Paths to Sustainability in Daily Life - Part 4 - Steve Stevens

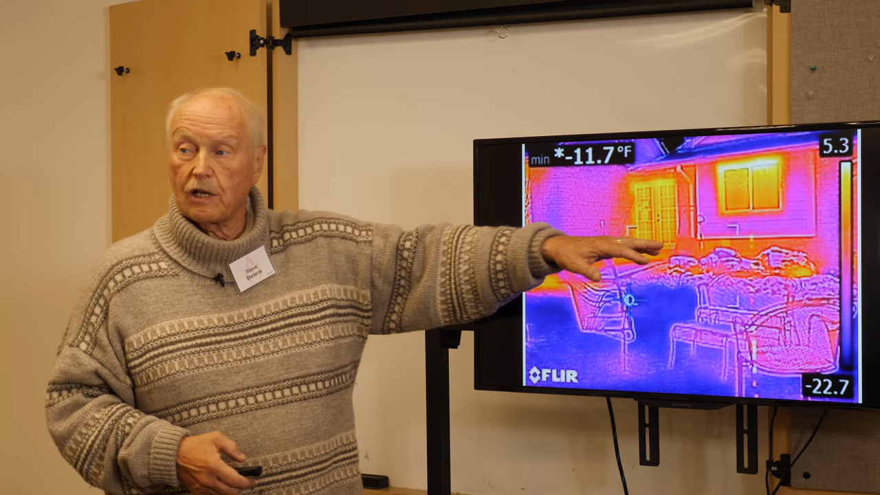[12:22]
On screen: min -11.7°F
That's where your heat's going out. And notice windows and doors are key, and a little bit of foundation, depending on how well you can get your foundation insulated.
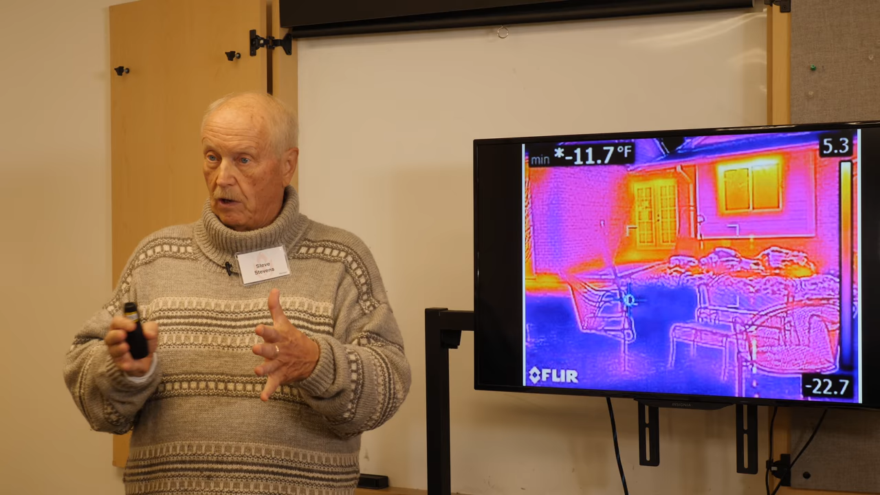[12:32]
On screen: min -11.7°F
And from the inside, here's an inner door and an outer door. By opening that inner door, you can see it keeps you a lot warmer.
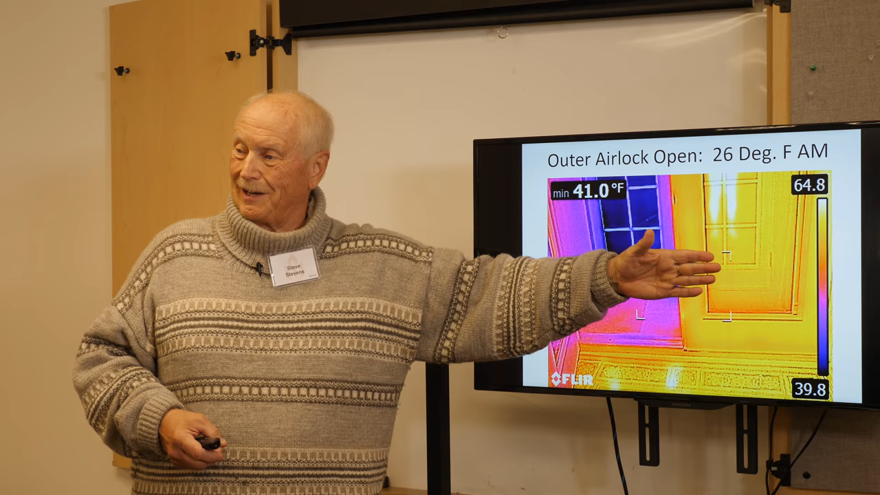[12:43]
On screen: min 41.0°F
And you're getting out to near the outside, and this is where it's 26 degrees outside. So you can visualize your energy use or energy loss a lot of ways.
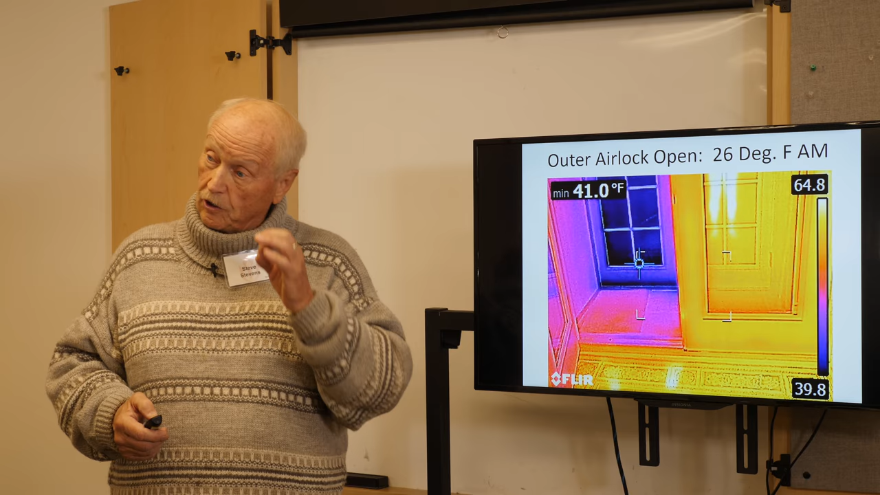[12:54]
On screen: min 41.0°F
Another way is if you have an energy monitoring system.